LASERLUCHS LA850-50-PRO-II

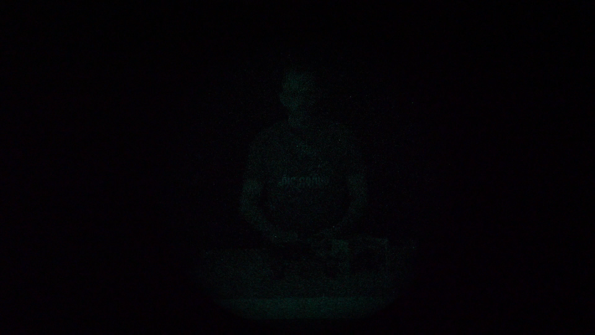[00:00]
Hallo und herzlich willkommen auf EPIC. Ihr seht nicht viel, selbst mit Restlichtverstärker nicht? Dann braucht ihr einen IR-Aufheller.
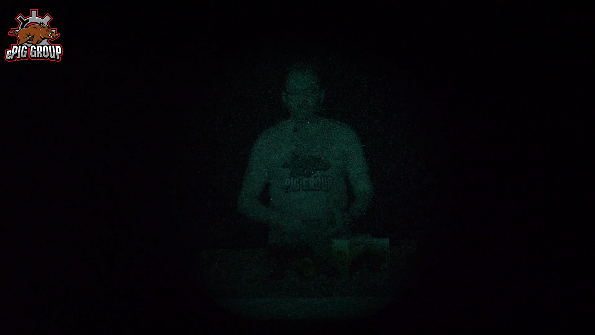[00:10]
Zum Beispiel den von Laserlux, den LA850-50 Pro 2.
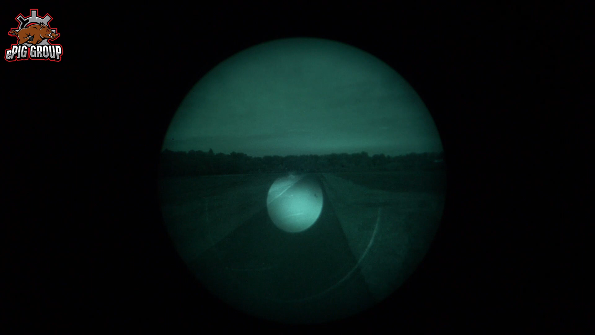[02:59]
Also das ist wirklich eine amtliche Leistung, nämlich 50 mW.
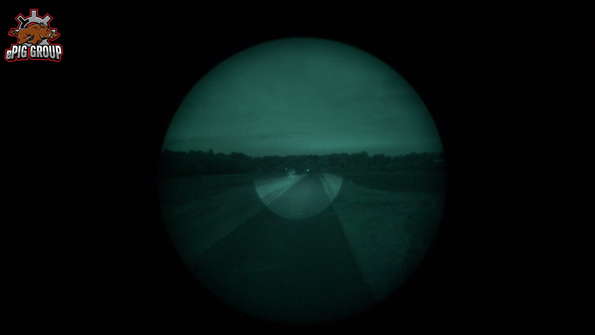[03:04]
Das ist das zweite 50 und das Pro 2 steht dafür, dass es die neue Version dafür ist. Und im Gegensatz zu einer Taschenlampe hat ein Laser einen sehr scharf abgegrenzten Lichtkegel.
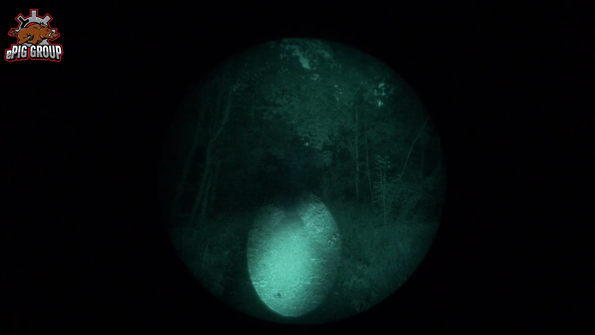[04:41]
Eine weitere Besonderheit ist, dass ich den Abstrahlwinkel verändern kann.
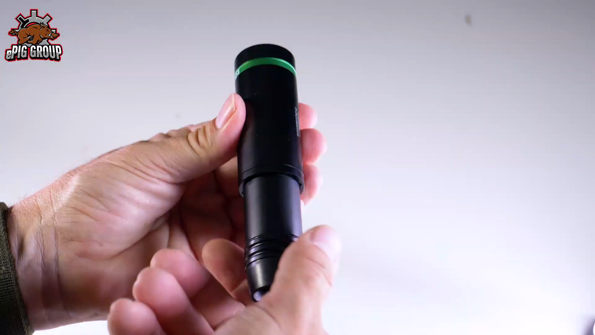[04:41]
Also ich kann von 1,5 bis 15 Grad durch Drehen des hinteren Teiles des Gehäuses meinen Abstrahlwinkel verändern.
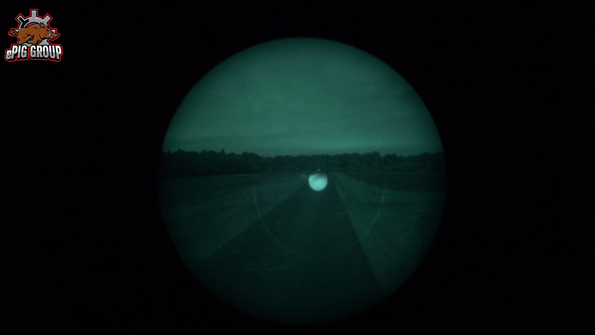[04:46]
Also ich kann so einen richtig kleinen Punkt machen, was mir aber normalerweise nicht viel bringt, weil ich will ja nicht bloß einen Punkt ausleuchten.
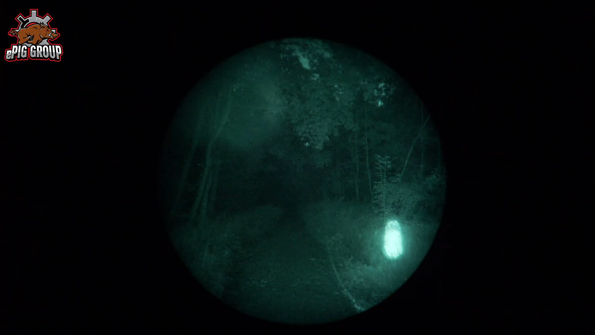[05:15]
Also wenn ich das mehr in Flutstellung bringe, dann wird das Licht auch etwas schwächer. Klar, weil es verteilt sich ja. Wie bei einer Taschenlampe ja auch, wenn ich das aufflute, dann verliere ich natürlich Lichtleistung.
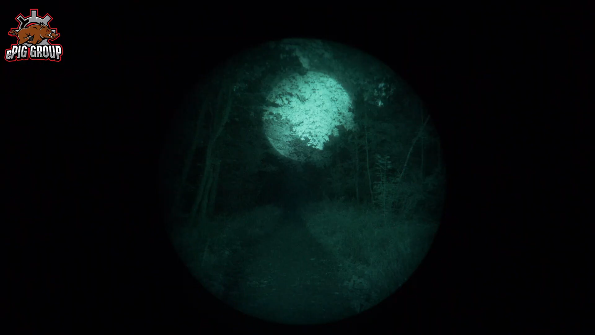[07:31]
Ich da drauf drücke, schalte ich ein und kann jetzt an dem Drehrädchen hier die ganze Helligkeit verstellen.
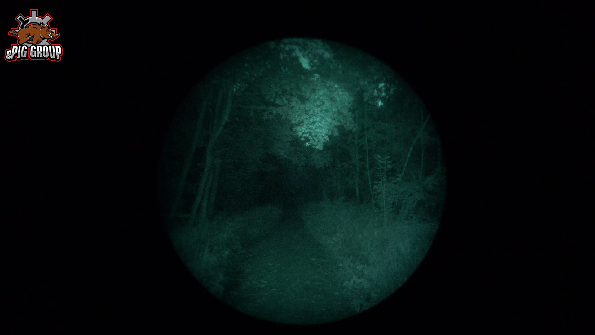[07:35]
Das ist, wie wir finden, ein sehr wichtiges Zubehörteil.
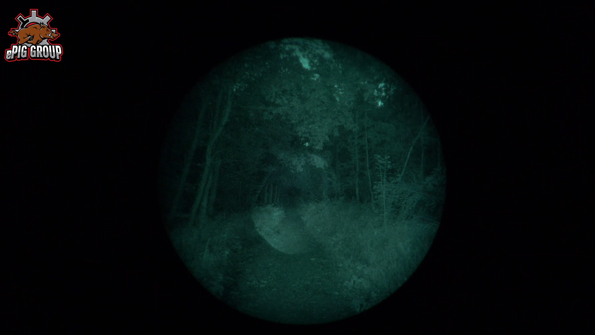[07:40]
Jetzt kommen wir aber zu einer Sache, die für den Jäger immer sehr wichtig ist. Aus dem Geräusch. Der normale Schalter.
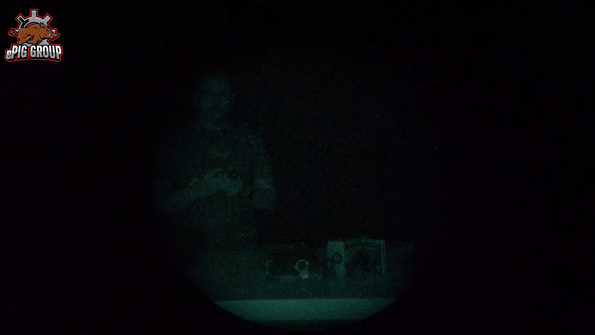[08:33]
Hier haben wir jetzt den Dimmer. Ich drücke den. Ich drücke ihn kurz, passiert nichts. Drücken länger, geht er aus.
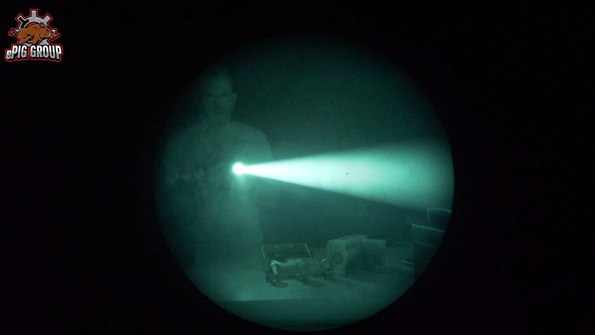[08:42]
Also 21, ja, knapp eine Sekunde eingeschaltet. Und jetzt kann ich den Strahl dimmen
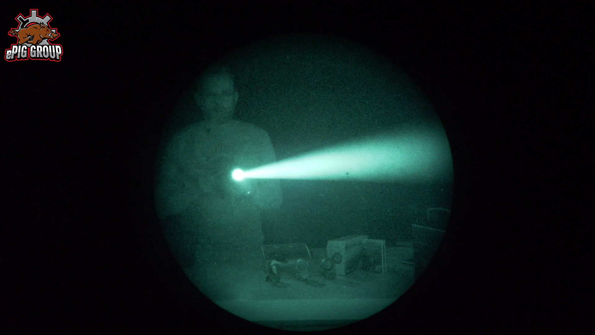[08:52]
und hier dementsprechend meine Leuchtstärke einstellen. Das ist auch nochmal so eine kleine Funktion, dass man nicht aus Versehen durch ganz leichtes kurzes Draufdrücken das Ganze ein- oder ausschaltet.
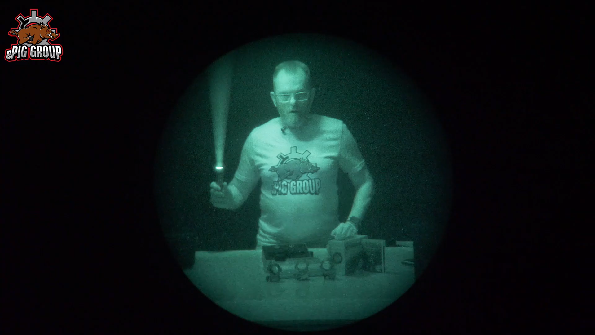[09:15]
Natürlich keine Angst, also ihr werdet im Wald nicht diesen schönen Laserstrahl sehen. Den sehen wir nur hier, weil ich hier Nebel gesetzt habe.